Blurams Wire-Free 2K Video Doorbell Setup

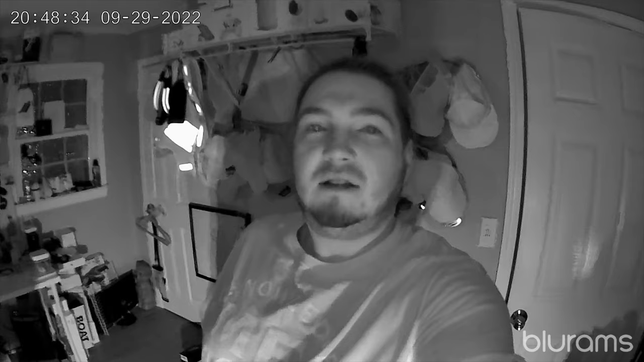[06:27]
clip right here this is a nighttime audio video test on the video doorbell camera